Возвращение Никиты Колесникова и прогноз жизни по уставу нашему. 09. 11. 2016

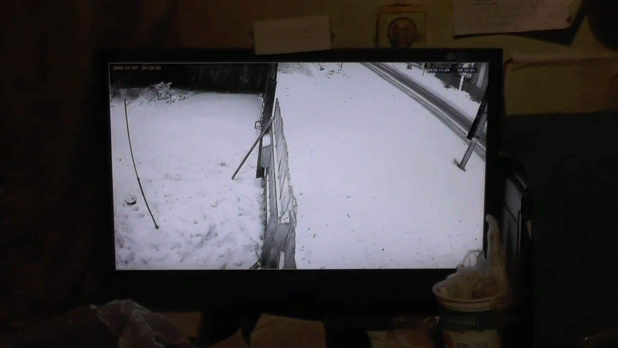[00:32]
переключил следующую картинку вот он к воротам подходит
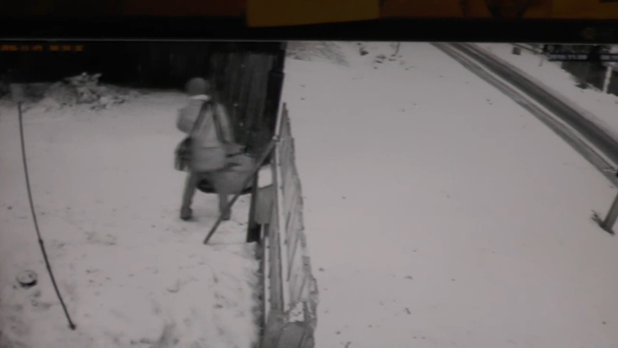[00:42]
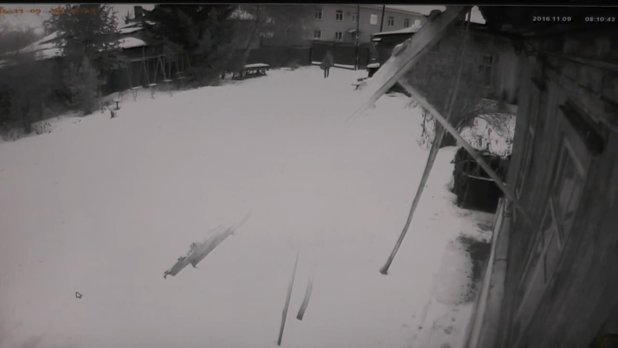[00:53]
комментируй вот уже по ограде идет